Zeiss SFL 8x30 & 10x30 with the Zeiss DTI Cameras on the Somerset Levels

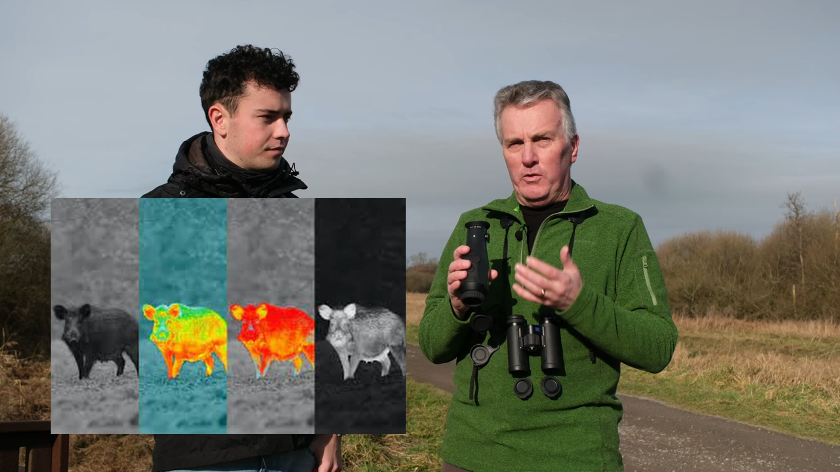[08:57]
And basically, they give you different colours. I find that I quite like, I don't know, but I quite like black.
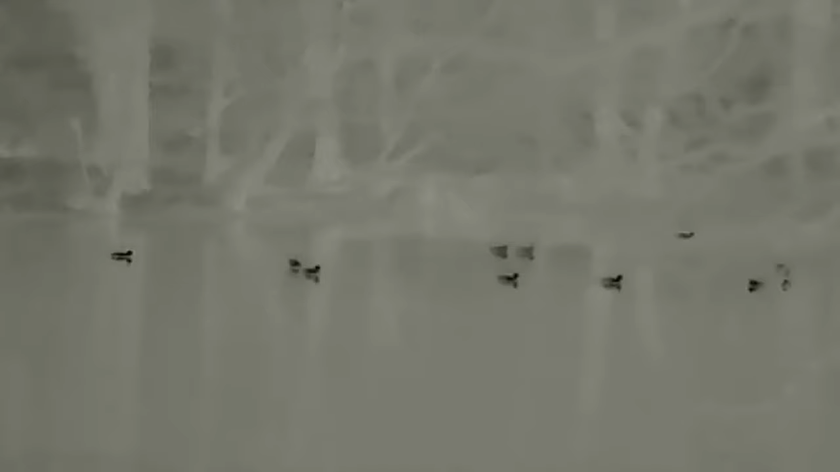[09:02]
Yeah, no, I agree. Black hot for actually scanning. It's where your subject is black, effectively. And then in a woodland, I tend to use white hot. Use white hot for that.